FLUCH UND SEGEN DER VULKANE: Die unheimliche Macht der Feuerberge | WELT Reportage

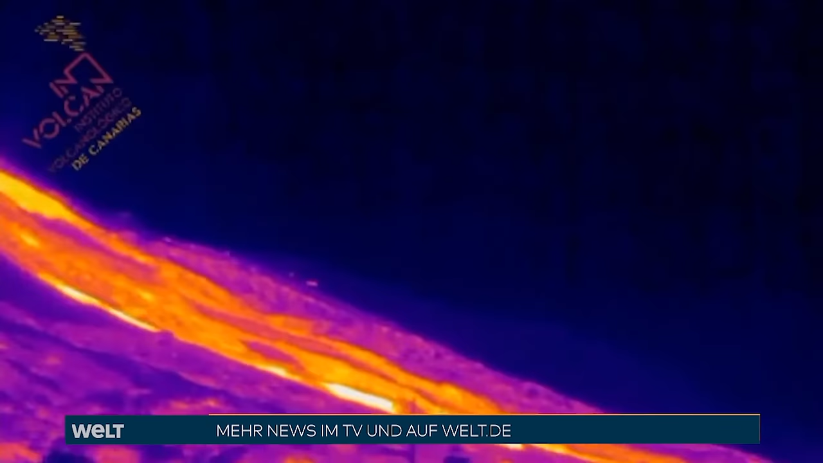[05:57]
Vor allem die Temperatur der Lava variiert, mit Folgen für die Fließgeschwindigkeit.